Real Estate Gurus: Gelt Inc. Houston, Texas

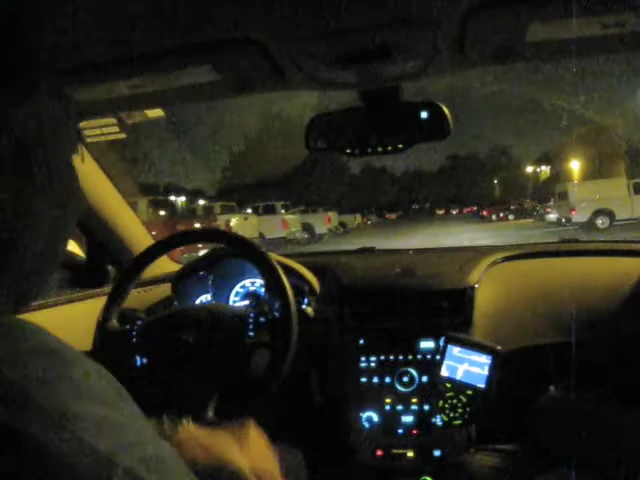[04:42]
Get a few more parking stalls in. We're going to clean up the back. Light this up with different color paint. Make it pretty. Attractive. Safe. Look at all these nice trucks in there. I don't know if you can see at night. Can the cameras see at night?